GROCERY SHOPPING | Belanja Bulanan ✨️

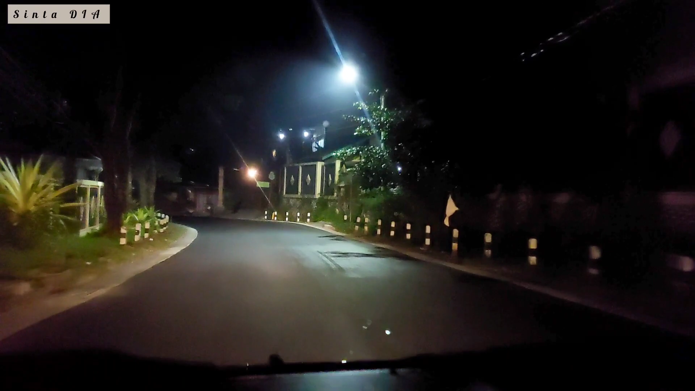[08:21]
Selesai juga kegiatan belanja bulan ini. Ini kita lagi di jalan pulang dan sampai rumah udah jam 10 malam.